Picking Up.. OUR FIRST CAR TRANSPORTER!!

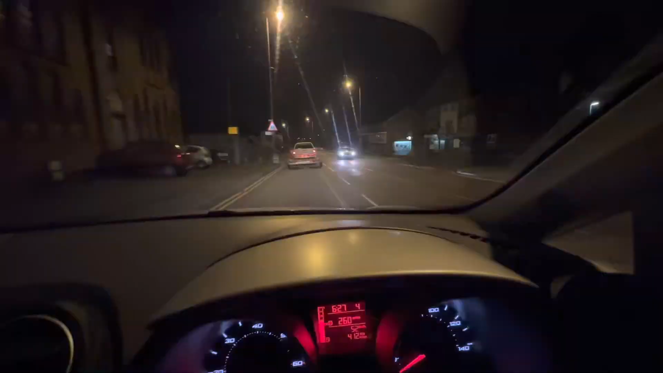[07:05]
So it's another day. We're going to go and pick up the car.
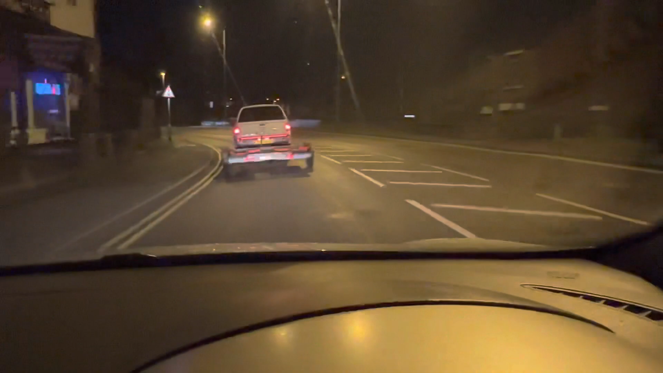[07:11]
Got my mum driving in front. Maybe and she's going slow. And I don't want to. Not one bit.
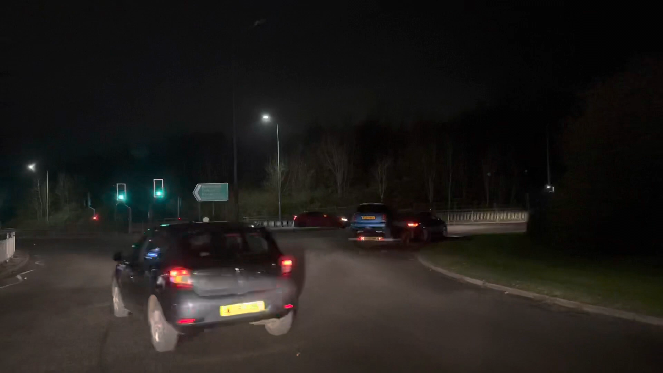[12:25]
It's going round. It's not fell off yet.
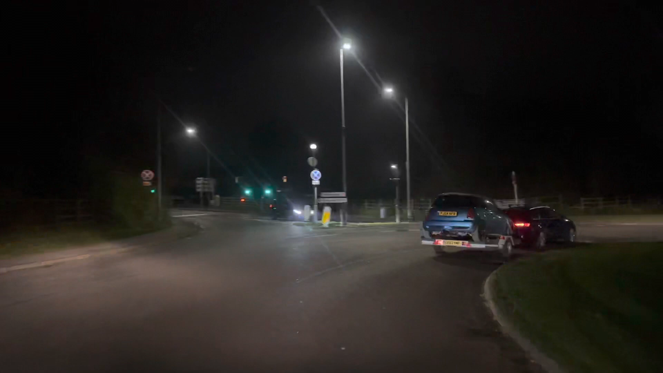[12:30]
It's just shifting. It looks alright, so it does it's not swaying around, yeah. Wobbly everywhere.